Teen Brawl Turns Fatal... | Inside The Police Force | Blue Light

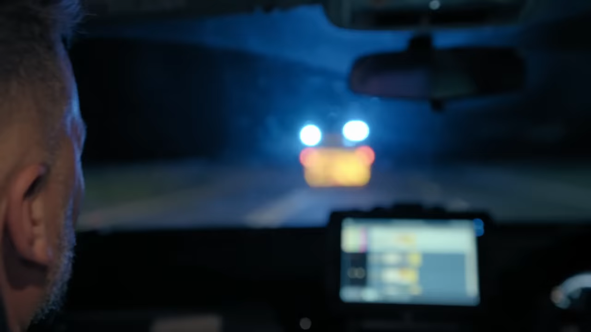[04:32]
Blue lights have come on, means that he's kicking off in the back of the van. Silly boy.